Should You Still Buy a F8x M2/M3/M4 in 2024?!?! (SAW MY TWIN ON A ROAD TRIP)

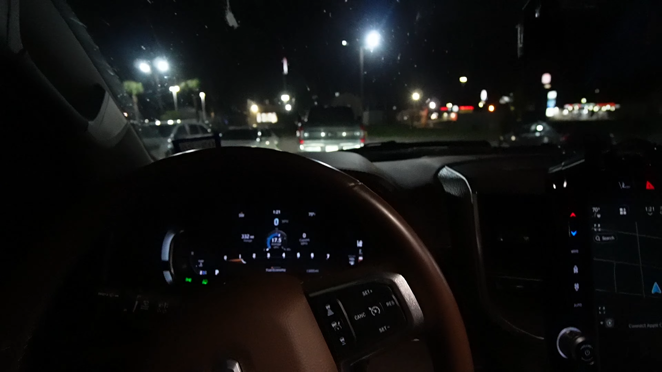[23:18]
There's nothing else open besides this Whataburger right here, right in front of us. I don't know if you guys can see it, but we're about to go there.